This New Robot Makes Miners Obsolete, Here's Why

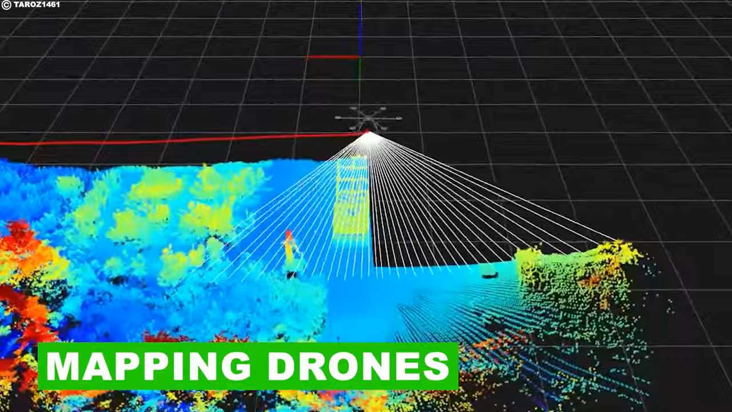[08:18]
Mapping drones, also known as surveying or mapping unmanned aerial vehicles, are equipped with cameras,
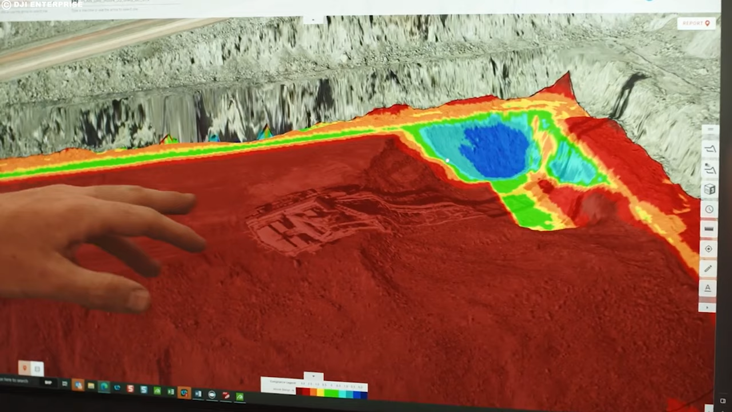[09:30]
This map provides valuable information about the terrain, buildings and landscape changes.
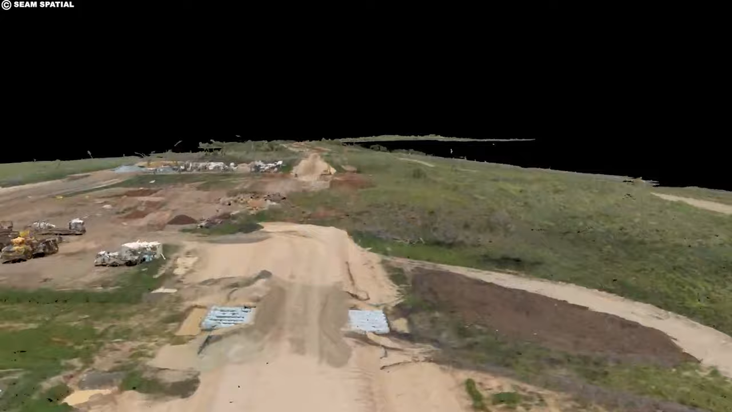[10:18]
These models provide information about the mining site's topography and elevation changes.
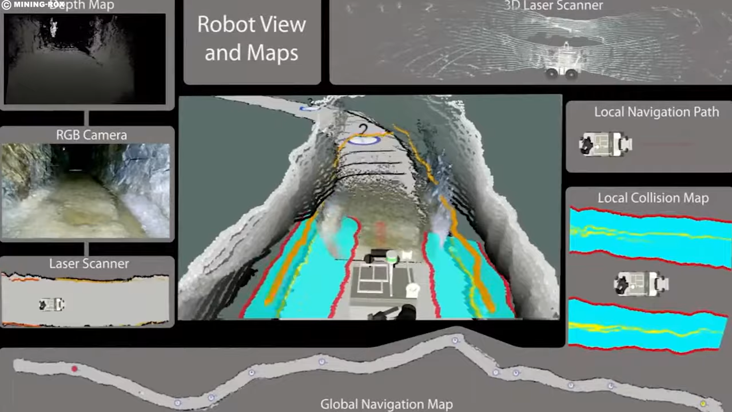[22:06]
These robots often work with data collection programs to process the collected data.
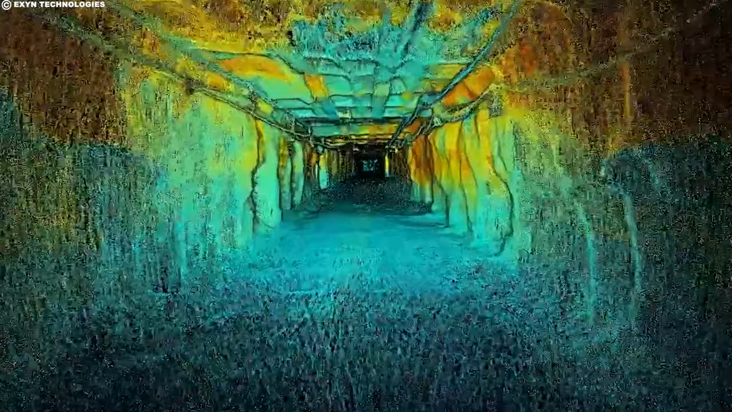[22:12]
They can generate reports, identify patterns, and provide insights for further decision making.
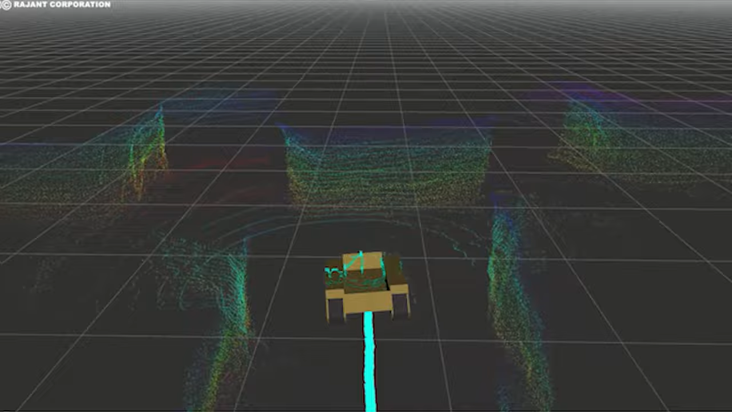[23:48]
Robots use LiDAR and cameras to create maps of their surroundings.